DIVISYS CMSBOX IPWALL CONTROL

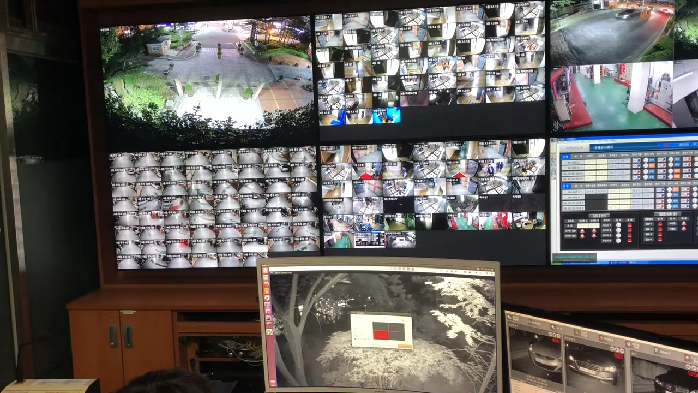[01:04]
원하는 검색의 창을 먼저 띄워놓을 수가 있습니다.
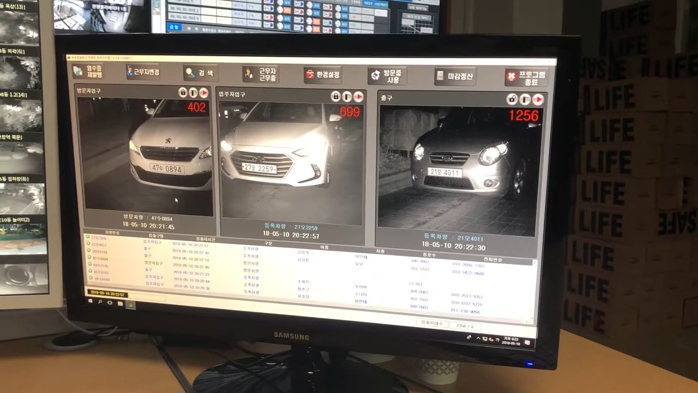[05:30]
LPR 연동을 해서 번호 A 하나 걸어보겠습니다.